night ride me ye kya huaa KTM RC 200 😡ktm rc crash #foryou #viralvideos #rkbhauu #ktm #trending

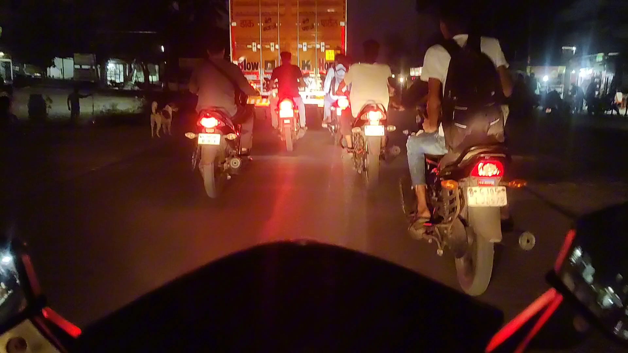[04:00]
देख लोगा है मतलब क्या ही बोडे देख रहे हो दाइन लगी यह ऐसे लग रहा मतलब जैसे हम कोई राइस पे नहीं बारास जा रहे हैं इगा आगे आगे जारी देख गाड़ी ओपिस्टे हम बारासी लाइस से देख हु�